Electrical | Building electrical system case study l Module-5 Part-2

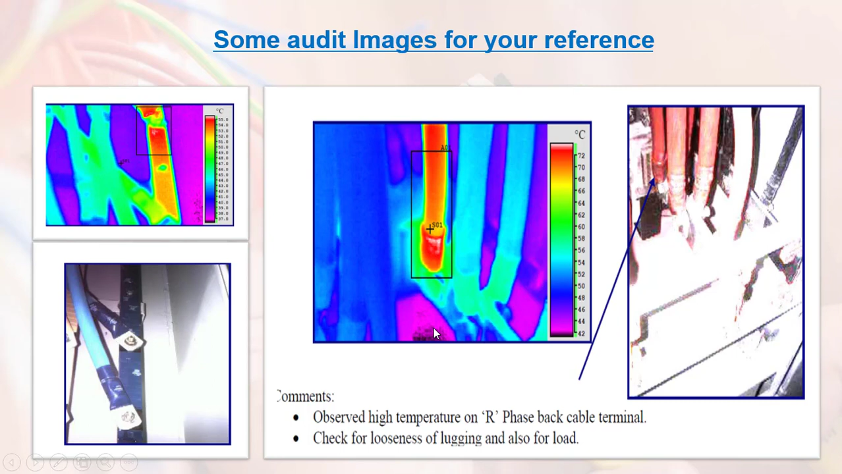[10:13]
Mainly this audit shows where the temperature is rising high. It shows us a red. Then you can see the corrective action also given. So we have to address either with outsourcing or with our university. Power monitoring is one of the important steps.